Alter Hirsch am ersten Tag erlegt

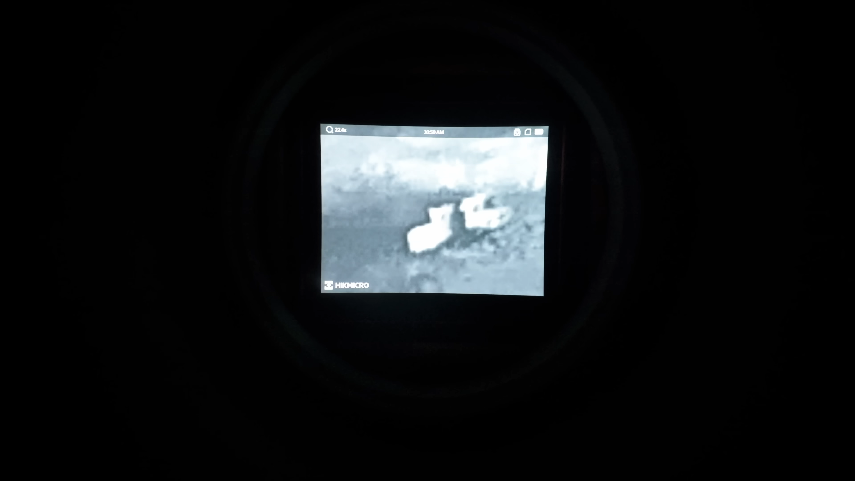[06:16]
Das Wild steht schon auf der Fläche, aber für die Kamera reicht das Licht noch nicht.